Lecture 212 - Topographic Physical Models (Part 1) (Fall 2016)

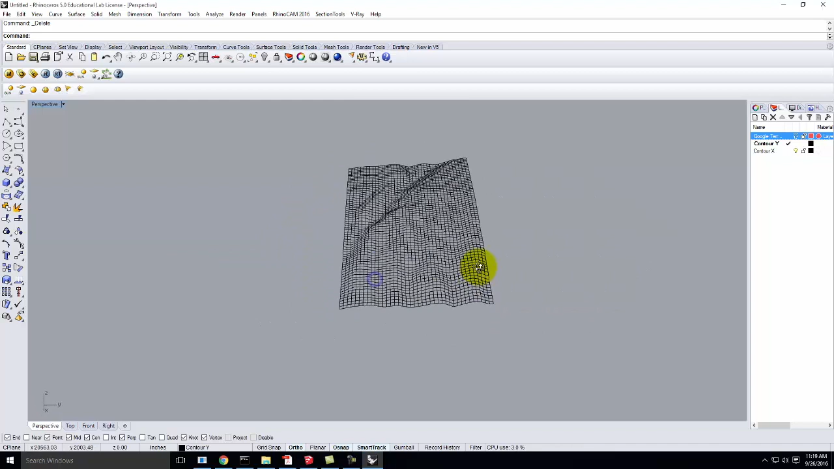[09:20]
So I can go ahead, and I can take all of these curves, and I can make the curved network out of them. Remember, this is a good opportunity to save, just in case it crashes. So I'll go to file, save, and let me put it into today's folder.
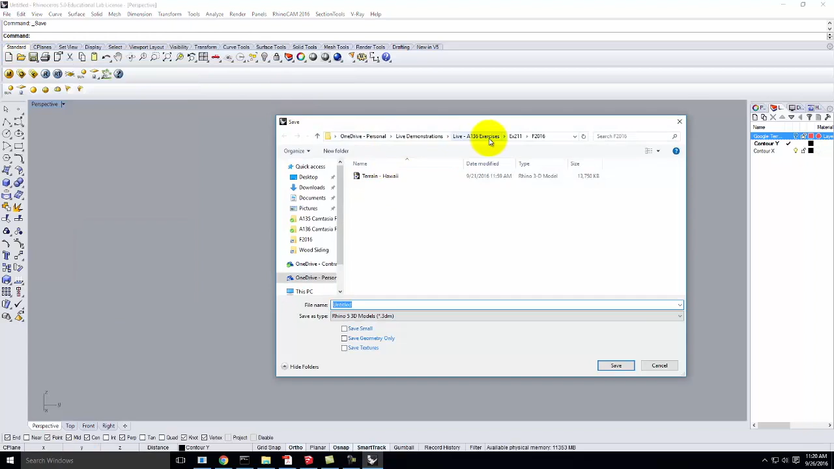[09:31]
And we'll call this Hawaii.
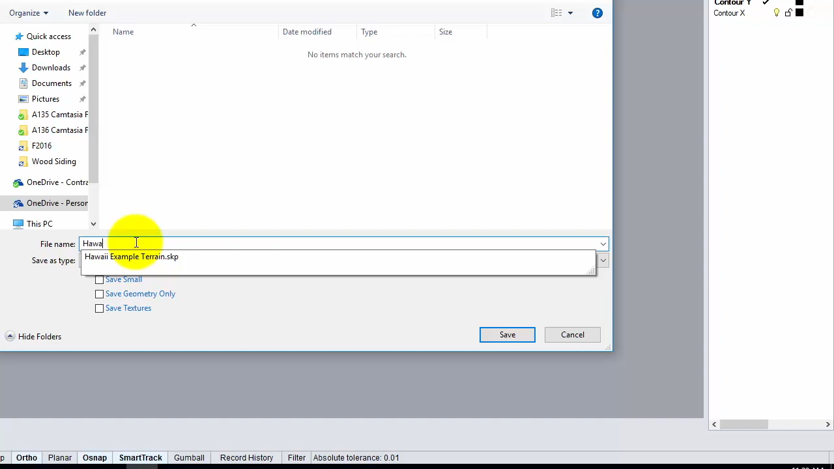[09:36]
And I'll go ahead and say save. There we go.
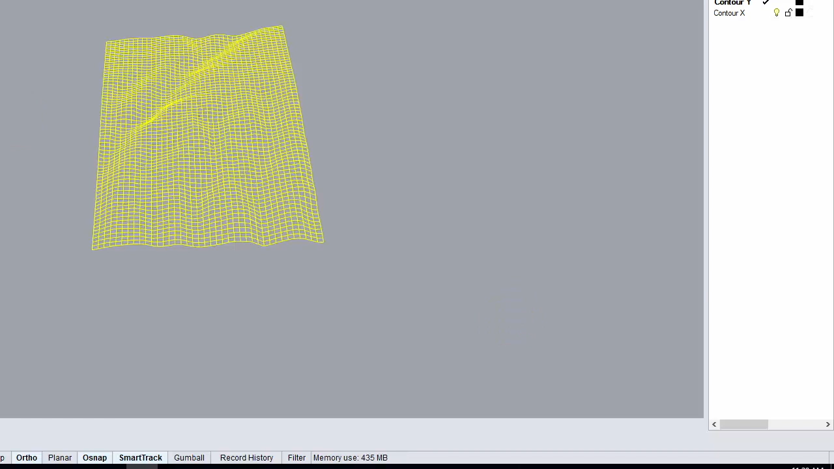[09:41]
So now I'll go up to my surface, curve from object, or excuse me, curved network.
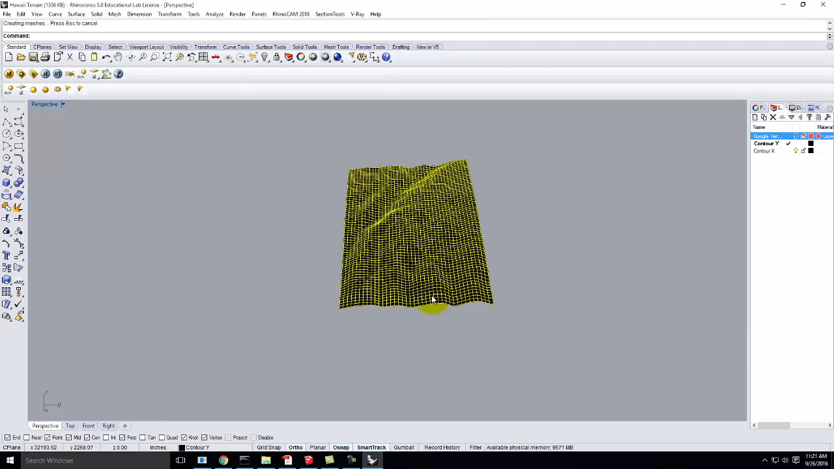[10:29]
Remember, it's going to make everything run really slow until I rebuild it. So let me go ahead and select the surface if I can. There it is. Let's go ahead and rebuild.
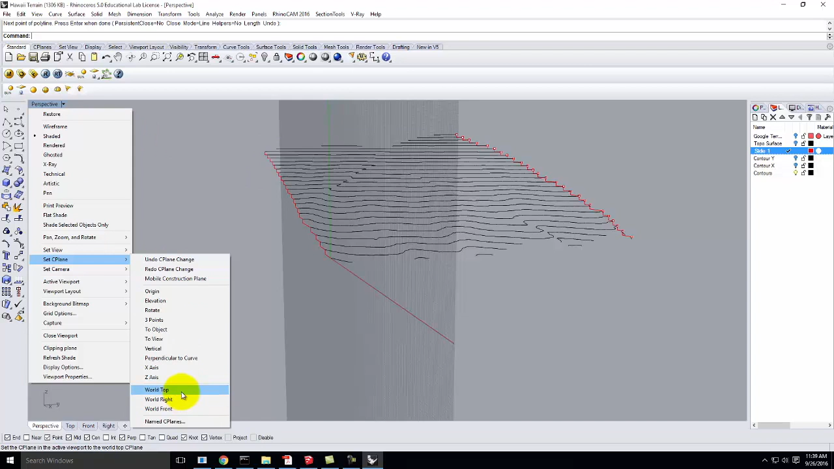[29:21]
Okay? So, go back to world top.
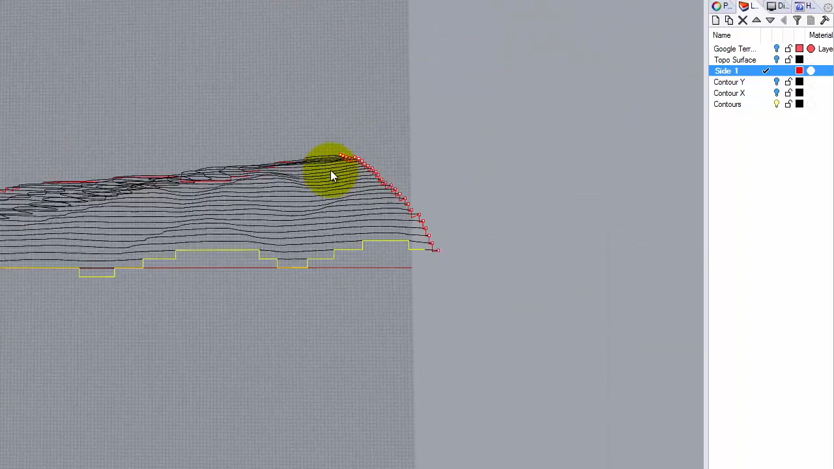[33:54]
However, once you start to get the hang of seeing what's really happening and you look at this, especially if you turn the surface back on,